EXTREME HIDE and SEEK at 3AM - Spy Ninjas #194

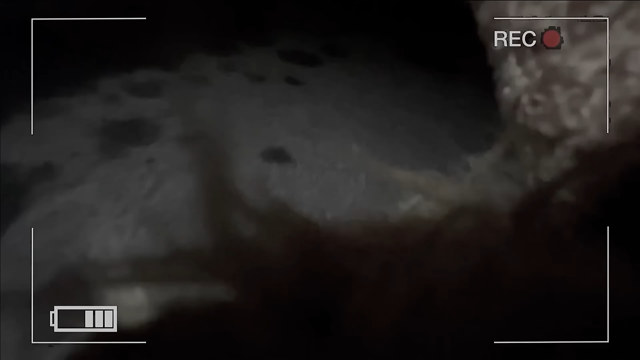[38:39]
He's carrying the toy. Oh. We can see it. Wait. Perfect.